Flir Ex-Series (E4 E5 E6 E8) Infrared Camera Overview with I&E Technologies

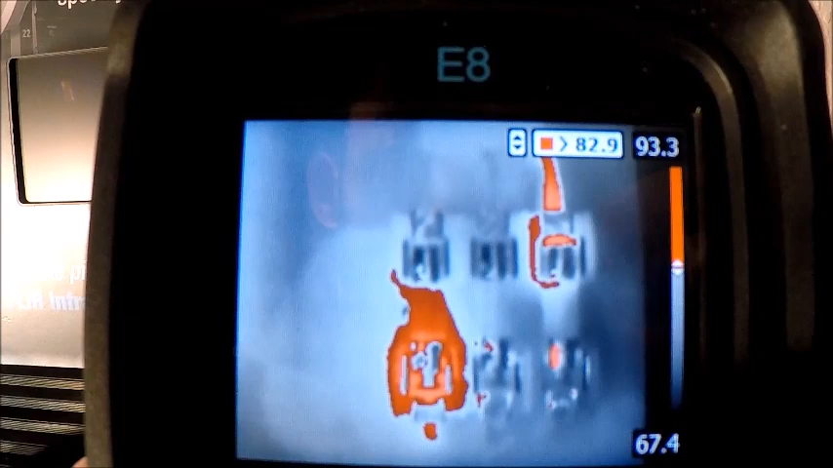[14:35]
So it's again kind of a time saver depends on the application you have, but it's just another feature we have on the camera. All these color palettes and spots and image modes on board the camera. As I mentioned earlier in the video, you have even more in the software.
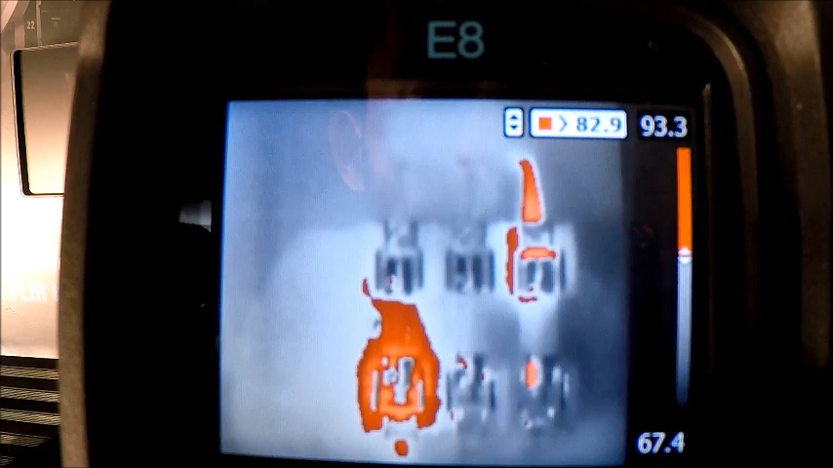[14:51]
So I highly suggest you go on on the web and download either fleet FLIR tools FLIR tools plus or one of our other softwares.
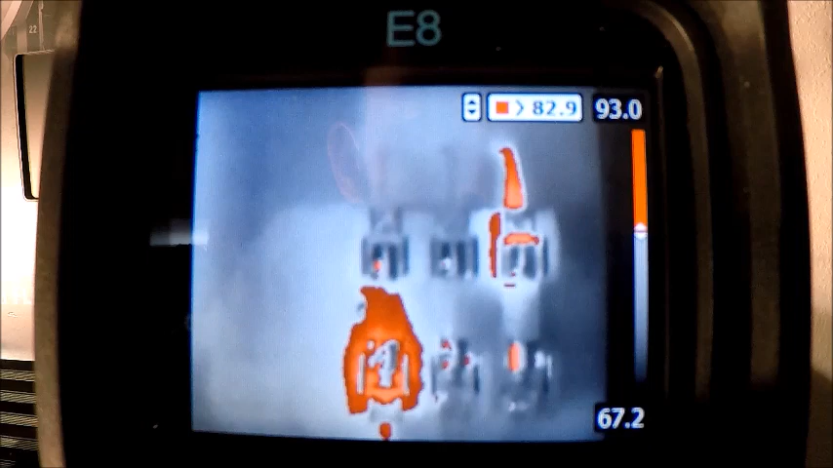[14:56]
Most of them are free.
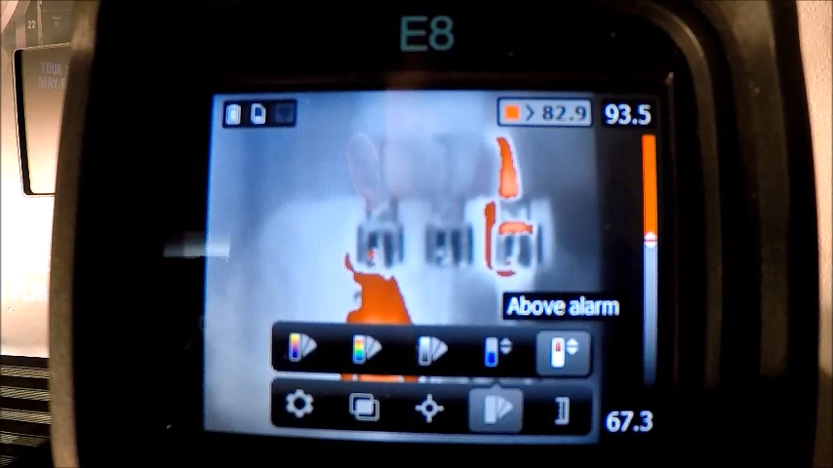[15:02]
You can go on there, take our images and do a lot more manipulation with them and analyzing than you can on the cameras. If I go down one more here, I have temperature scale. And this is where we would go from our auto where it's auto adjusting here on the right side to the manual.
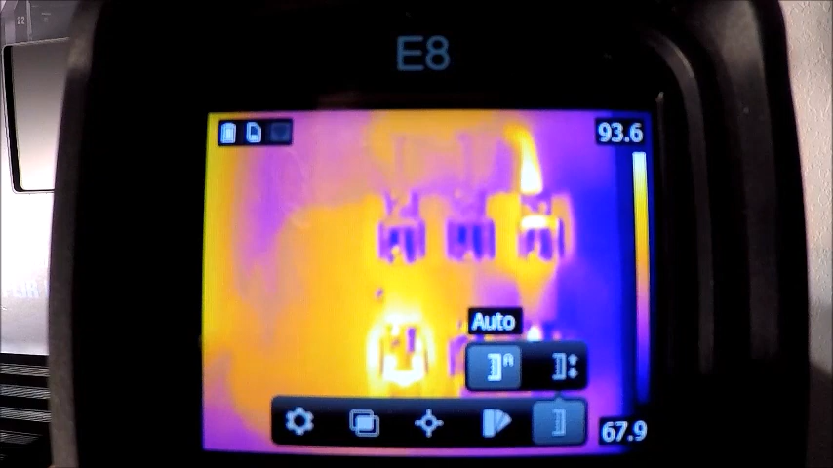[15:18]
So right now, if I go to manual, you can see that I have arrows on the top and the bottom. And what that's going to do is it's going to lock our our interval interval at 25, 35, whatever degrees we have chosen on here. And if I want to slide that up, I'm going to toggle up. And you can see how the colors are changing. I can slide down. And again, the colors are changing. If I want to widen or tighten that span, I can toggle to the left.
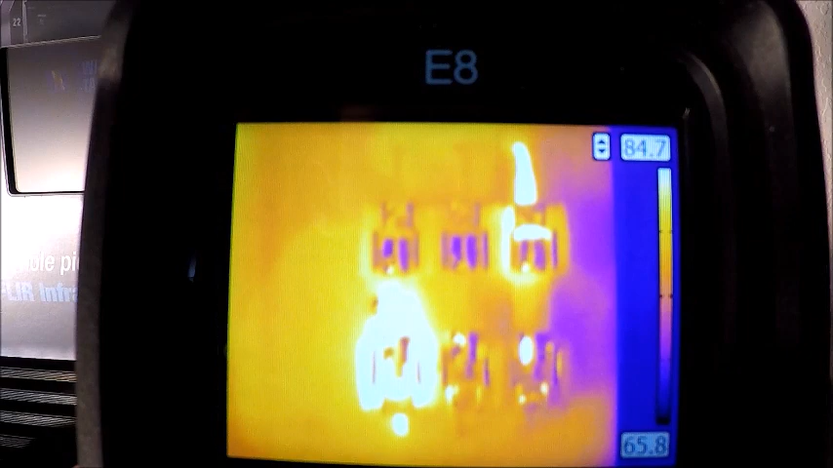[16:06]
But again, it's all about selecting a span that works best for you. And again, if we want to toggle down to the bottom, we're going to hit left one more time and we can widen that or bring it up to meet the upper end. And by doing that again, you're going to see that you're going to get a little bit more contrast. But again, it's kind of up to you to visually find what what temperature scale or what level and span interval makes sense for the application.
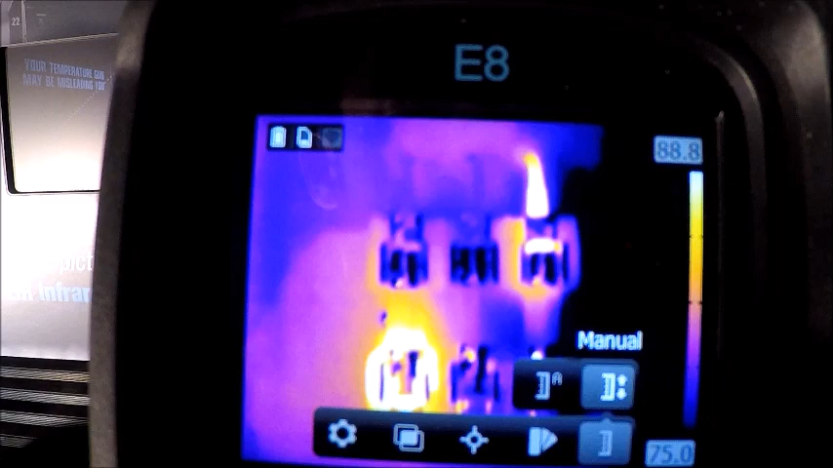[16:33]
If you want to go back to the auto, just simply select a few times here back into the auto mode and you're all done. Other than that, that's basically all we're going to have on the camera. Again, it's designed to be a very simple operation, not overly in depth. You know, there's a lot of other things that we can do with this in the software. So again, highly recommended you look at FLIR tools to be able to to really amplify the features on the camera, because all of the images that you take,
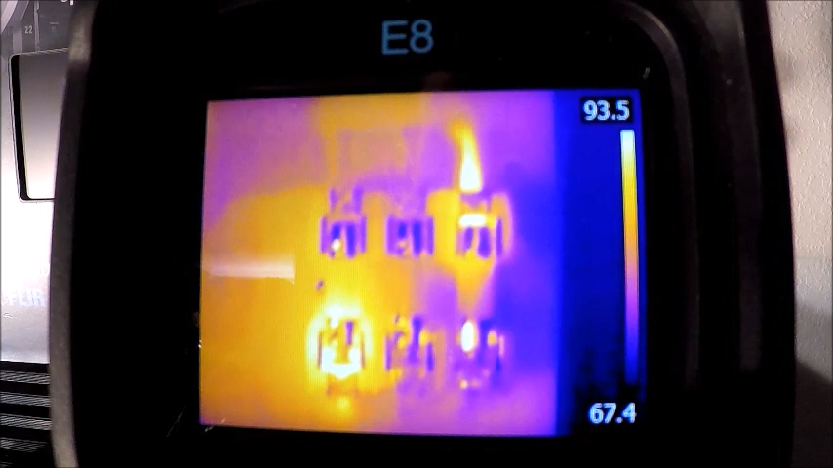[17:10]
whether I take it in infrared or I take it with the MSX or the center fixed spot, all of those things can be changed from the software. So if we dump any of the images that we've stored into our FLIR tool software, we can do a lot more analysis,